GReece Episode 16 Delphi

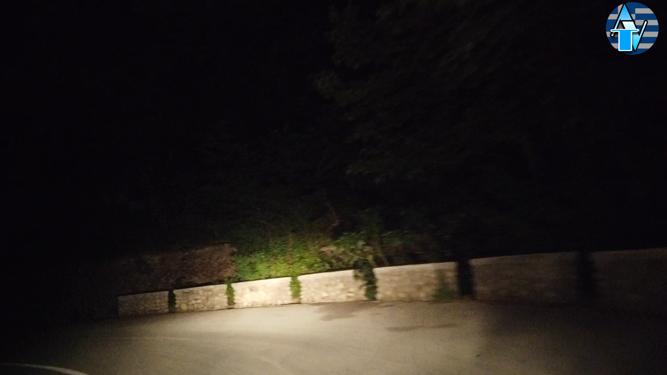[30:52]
পাহাড়ের উঁচু ঢাল বেয়ে আঁকা বাঁকা পথ ধরে এগিয়ে চলেছে গাড়ি, আর পথে ছোট ছোট গ্রাম, তাদের মধ্যে সবচেয়ে বিখ্যাত গ্রামটির নাম হলো কাস্ত্রাটি। আর দুধারে নিকশকাল অন্ধকার, কেবলমাত্র মাঝখানে রাস্তাটুকু দেখা যাচ্ছে।